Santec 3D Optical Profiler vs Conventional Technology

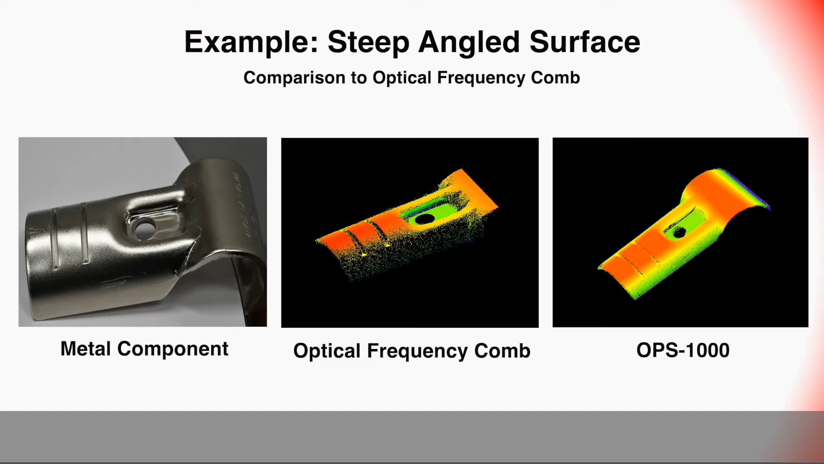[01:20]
Can you see the difference? Let's zoom in on the part with the scratch.